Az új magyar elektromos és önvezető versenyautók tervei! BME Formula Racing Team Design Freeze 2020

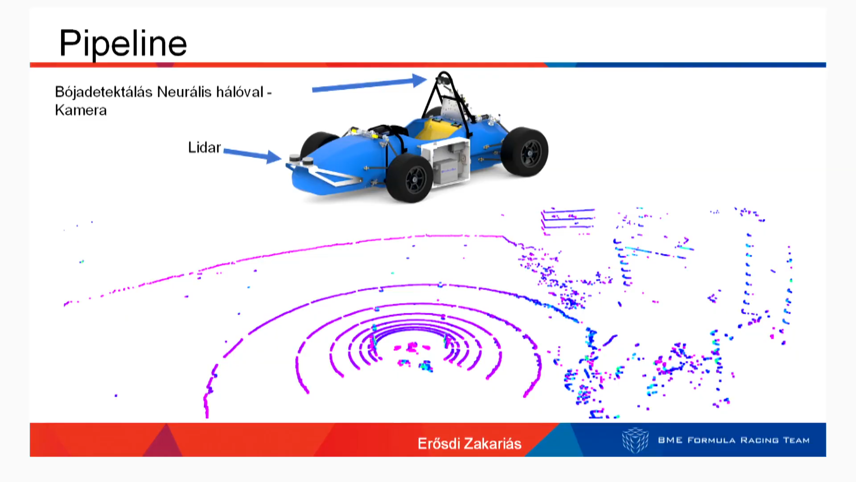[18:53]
Ez egy ilyen szenzor, amilyen lézer nyalávokat bocsájt ki, igaziból ilyen körkörös irányba, és a visszaverődő tárgyakról tudja megmondani pontosan, hogy milyen messze vannak, ugye mennyi idő alatt ferődik vissza a fény.